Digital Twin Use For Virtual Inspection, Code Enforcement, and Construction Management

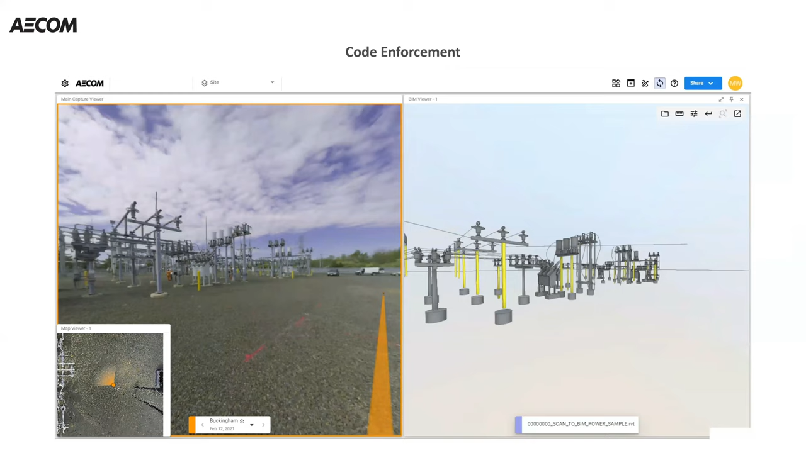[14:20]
But now we got to go to the next step up. And the next step up are those LiDAR capabilities, right? And what you're looking at is a side-by-side, but this time, as Kelly had demonstrated previously, this side-by-side is imagery of what was captured with a LiDAR scanner, a terrestrial scanner that was in the previous slide, in addition to a BIM model that was developed from that LiDAR capability. And what I'm demonstrating is the ease of use of how you can manipulate this software.
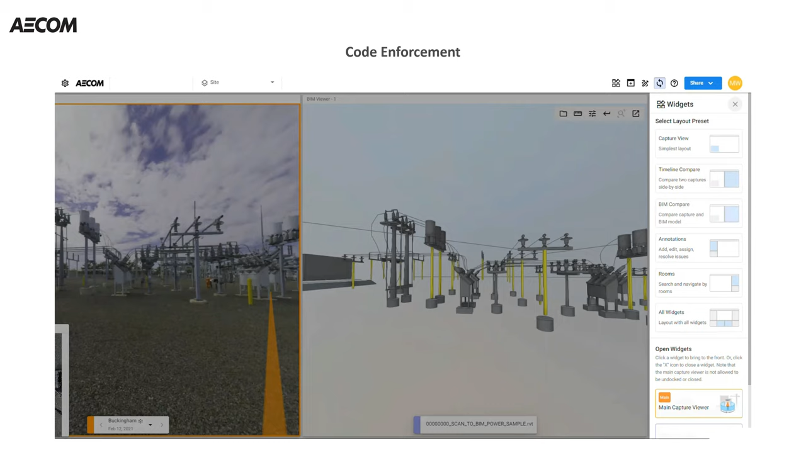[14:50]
This is all cloud-based. The ease of use of how you can work through these environments and capture this. Why do we have surveyors on our team? Because everything we do is geospatially referenced, so it's real.
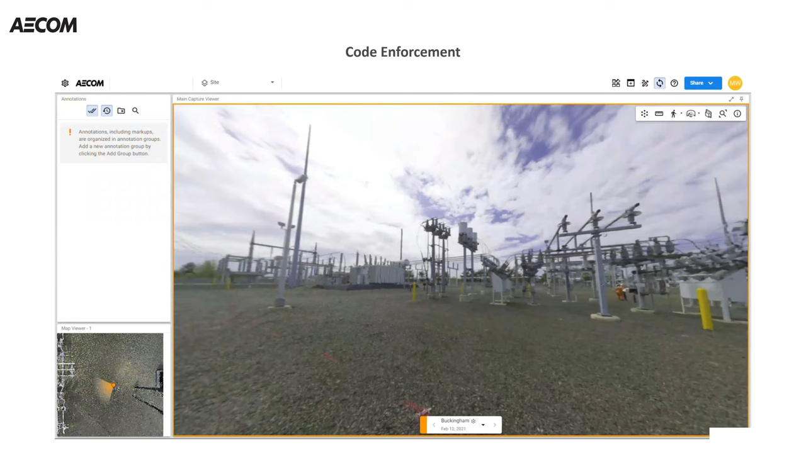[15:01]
The longitudinal, the latitude, the vertical elevation above sea level is all real, and that's the same way that we model.
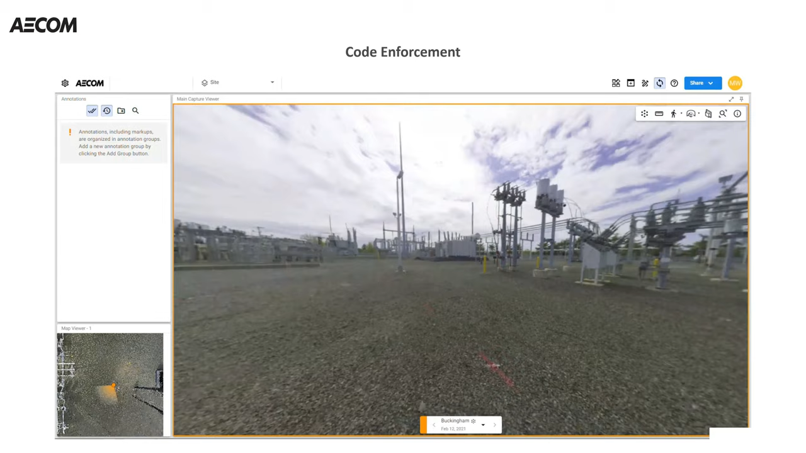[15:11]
So it's easy to put this information side-by-side, and in the lower left-hand corner, you see what is called the scan bubble,
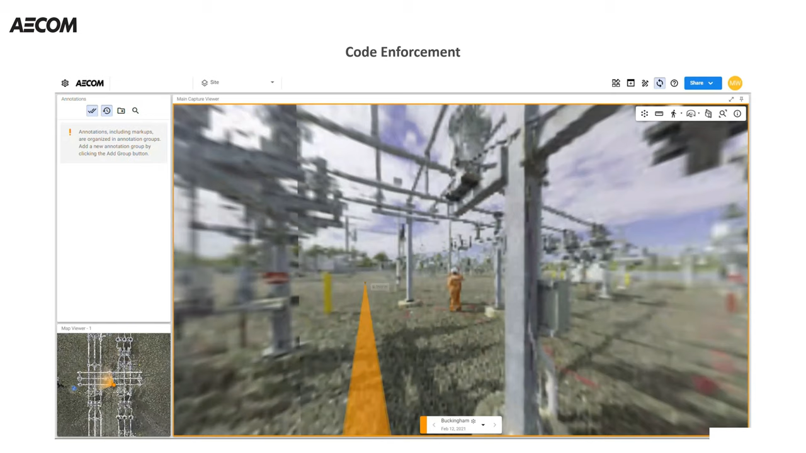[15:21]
or where the actual scanner was relative to that location in the view. The orange line that you see there was me jumping from scan location to scan location to scan location,
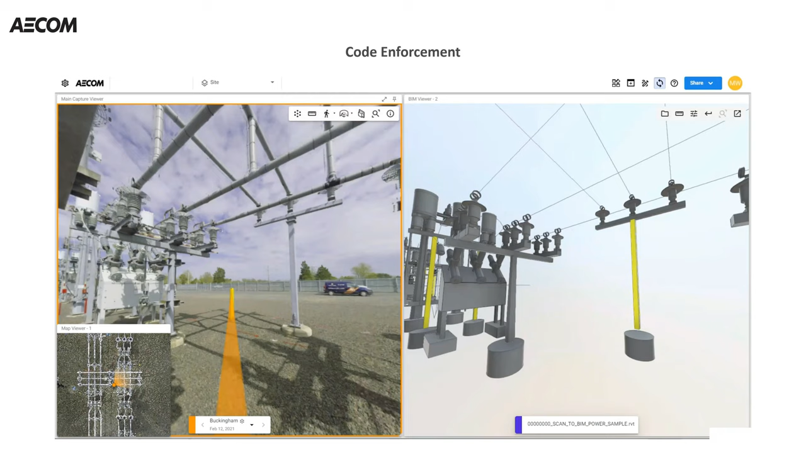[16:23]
It also gives the owner the ability to really understand the equipment that they have in a virtual environment. And in this side-by-side world, not only can they see it, but with the BIM model itself, they can actually manipulate it, manage it, use it for construction documentation, asset management, life cycle costing, operations, and even simulate safety simulations.
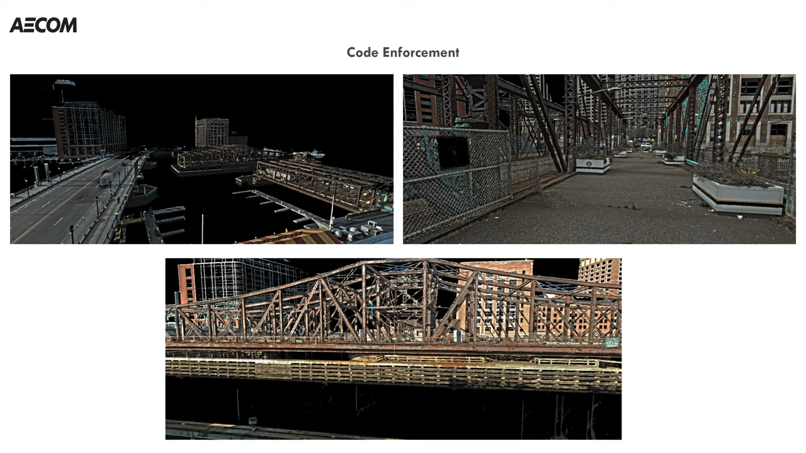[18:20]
And because of the scan capabilities and the power of the tool with that ranging, we were able to stitch together a full three-dimensional model and provide it to the client, but also have a real-time capture of the conditions that could be zoomed in and analyzed for structural integrity and stress. Next slide.
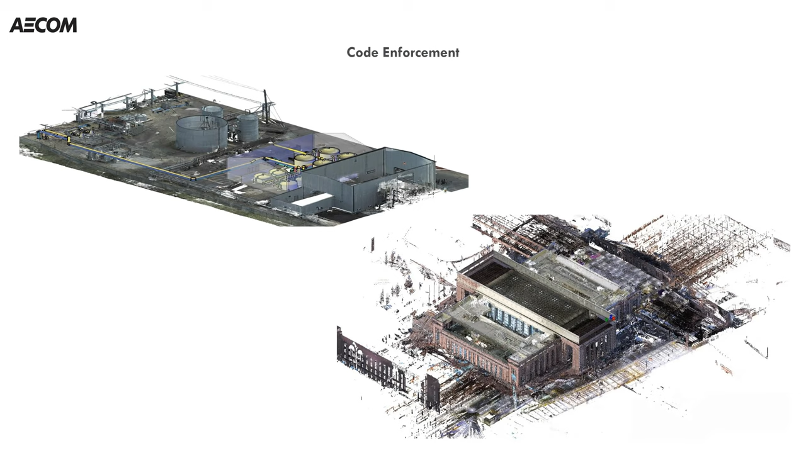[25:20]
very accurate as-built for complexes this large that can be turned over to the authority having jurisdiction where they're not working off of construction documents that were for planning, but something that is actually real, that can be archived for record, used for life safety, used by the fire department, used for emergency responders, things of that nature. Next slide. This is an example of the highest level of where you go. Typically, counties or state agencies or governmental agencies will use manned reality capture, right? Demand LIDAR, demand photogrammetry from above. This is an example of one of those instances for power transmission lines that expands over one mile over very,